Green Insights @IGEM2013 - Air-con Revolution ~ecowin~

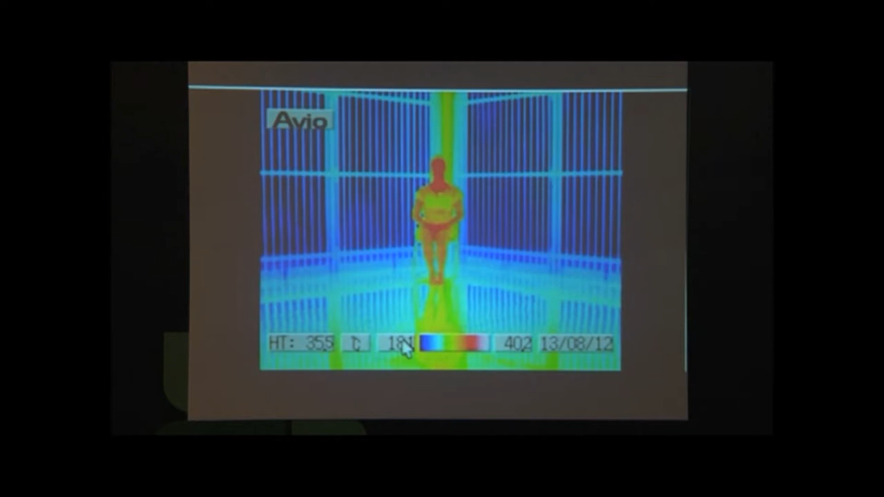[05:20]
We measured the temperature of the pipes. It was 7 to 10 degrees Celsius. Compared to when the system is off, you can see that both the human body and the floor are cool.